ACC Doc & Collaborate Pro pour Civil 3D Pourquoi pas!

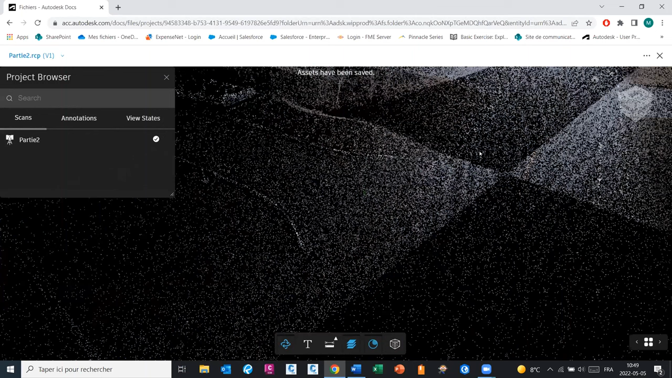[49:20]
On va pouvoir naviguer, visualiser un nuage de points directement dans l'interface, faire des mesures, faire des commentaires, bref, bénéficier de comme si vous aviez le nuage de points directement sur votre ordinateur dans Recap pour visualiser,
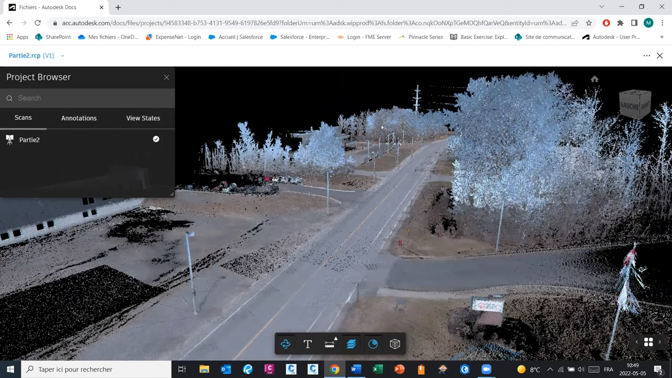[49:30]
mettre des commentaires, faire des modifications, bref. Ce que vous feriez directement dans Recap, vous pouvez le faire maintenant dans l'interface de Docs si jamais vous travaillez des nuages de points.
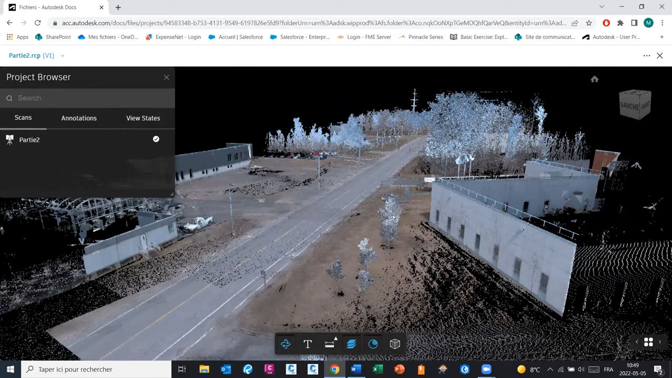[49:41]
C'est super cool. Ça prend un certain temps de processing pour que ce viewer-là puisse marcher. Il n'y a pas de limite de size.